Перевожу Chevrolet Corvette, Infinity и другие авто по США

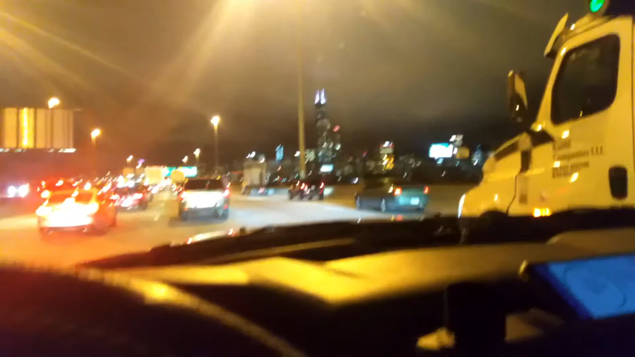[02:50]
тридцать минут это чикаго даунтаун чикаго проезжаем уже раз в десять наверно проезжал туда-обратно красивый даунтаун